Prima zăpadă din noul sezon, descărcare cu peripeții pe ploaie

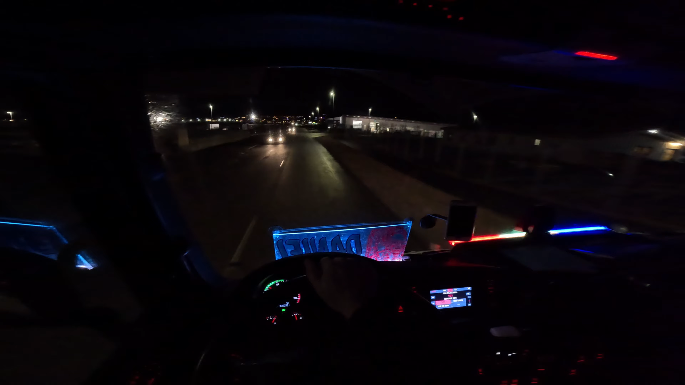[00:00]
Astăzi avem același traseu ca și data trecută, numai că umplem fundația în partea cealaltă. Ce ai, mă? Vădu-o. Și ia ghiciți voi. Am dat și de primul strat de zăpadă pe anul ăsta.
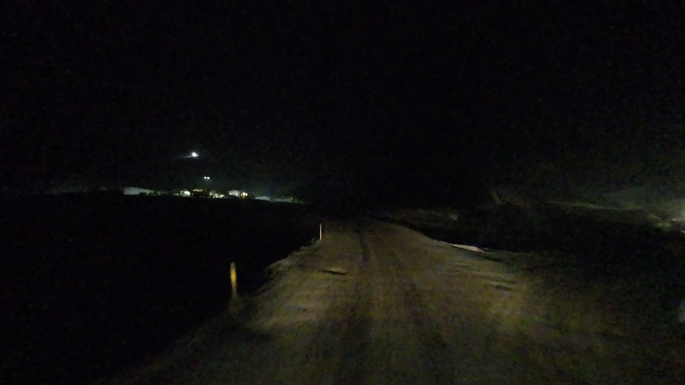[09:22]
Și la prima încărcare și ia ghiciți voi. Am dat și de primul strat de zăpadă pe anul ăsta. Am intrat un pic cam tare aici la mină, la intrare acolo, și nu știam eu de ce îmi fuge fața. Că nu mi-am dat seama, fiind un pic zăpada amestecată cu nisip. Nisipul ăsta fiind negru, cam greu depistezi, cam greu îți dai seama
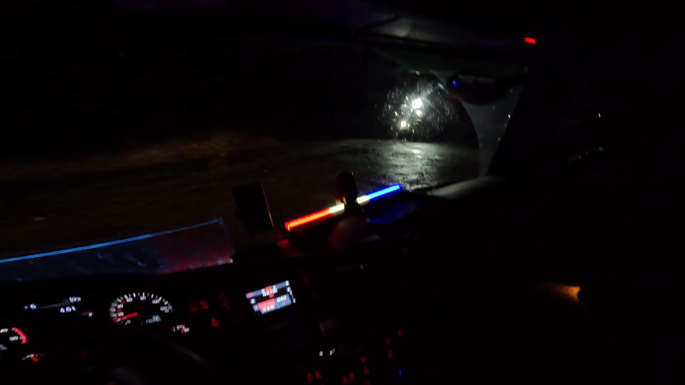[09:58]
la prima oră, așa, la prima vedere, dacă mă înțelegeți ce vreau să zic, dacă era zăpadă.
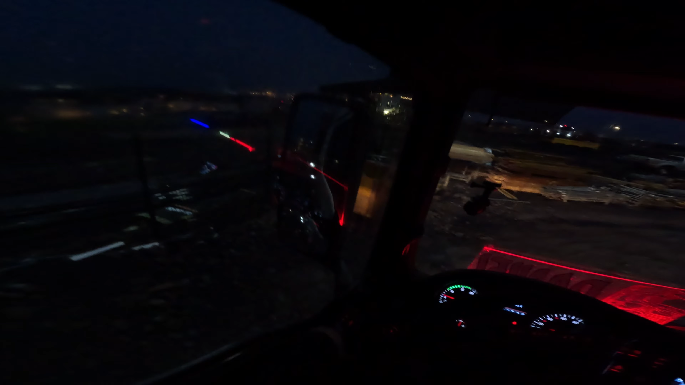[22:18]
Stai să mă opresc să se închidă remorca. Să se... lase în jos. Nu vezi, tată, nu vezi, ești nebun la cap, nu vezi.
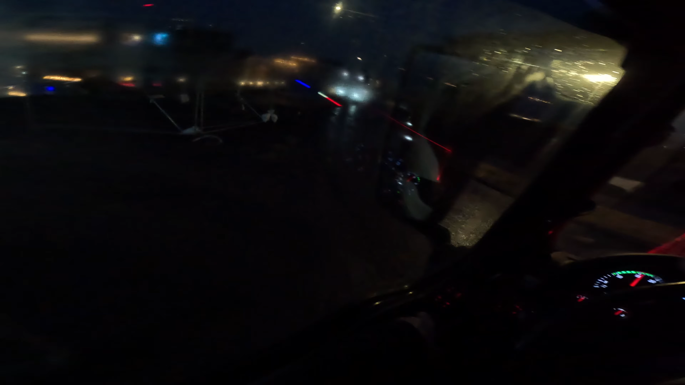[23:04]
Asta nu prea îmi place mie iarna în mare parte din cauza asta. Din cauza la condițiile meteo, mai ales când e întuneric și nu ai vizibilitate, pur și simplu nu vezi. Dar un sfat foarte important pe care eu vi-l pot da: întotdeauna nu vă grăbiți, puteți să faceți și 1000 de manevre. Nu are nimeni ce să vă spună.